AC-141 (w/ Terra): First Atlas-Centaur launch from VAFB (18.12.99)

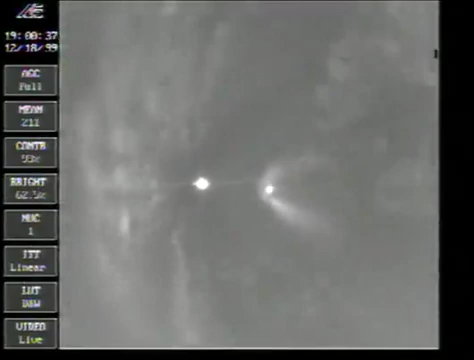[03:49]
And we have indication of booster section separation. Sustainers continuing to burn normally.